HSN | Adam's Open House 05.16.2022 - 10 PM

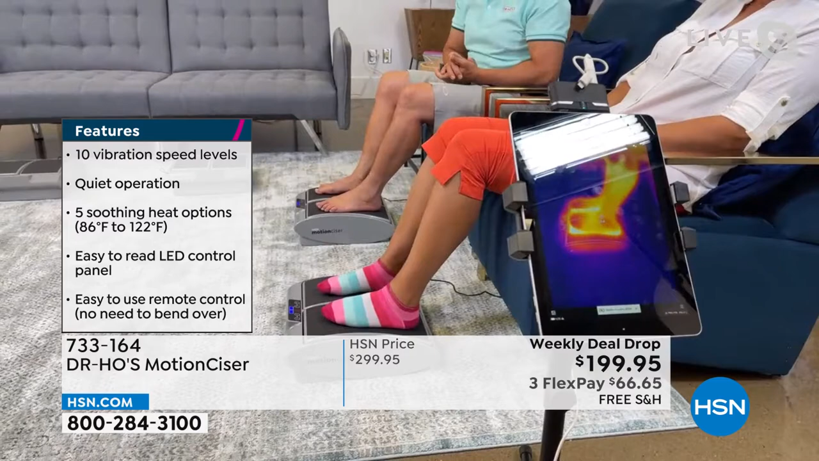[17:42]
This is something that's easy, and it's really nice and comfortable. Take a look at the infrared camera. We've got the camera pointing at Sammy's legs here.
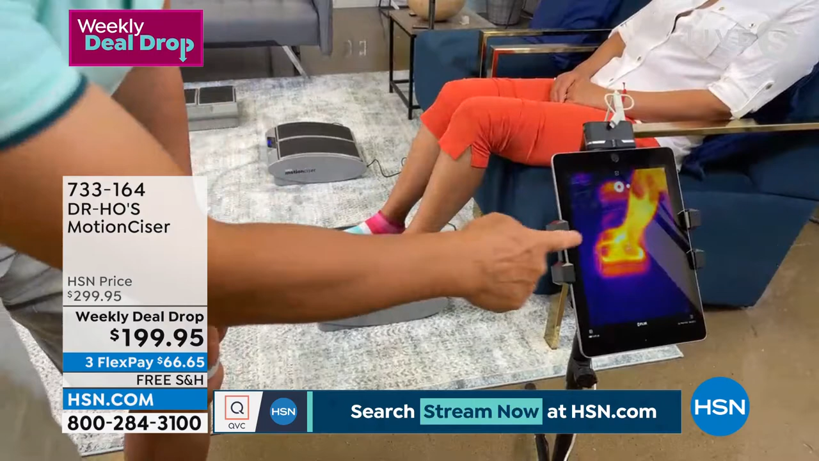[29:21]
See that? The heat from the base of the circle is promoting circulation and the heat rising up the leg. How good does that feel in the wintertime or also in the summertime when you get air conditioning? This is wonderful. If you have a fresh in your toes, if you have a fresh in your ankle, the heat is so soothing for those joints. If you have cold feet or if you have, you know, bottom of your feet is always tight and achy, this is wonderful.
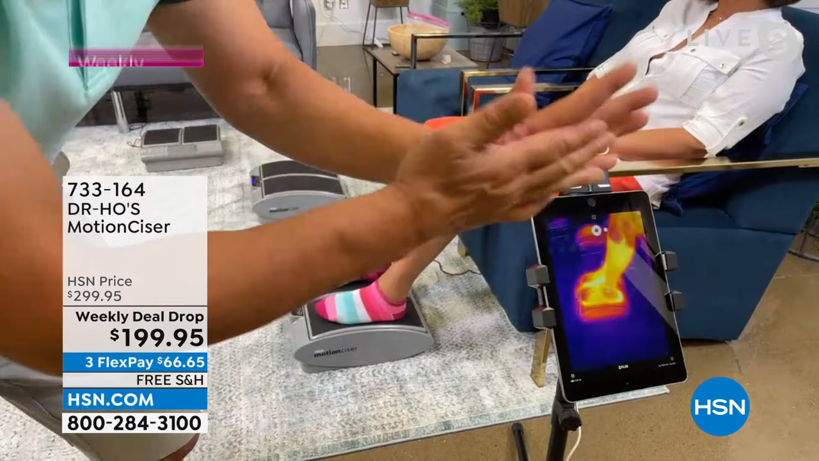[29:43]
And that movement, look at here. See that movement? It's continuous, okay? You don't have to do anything.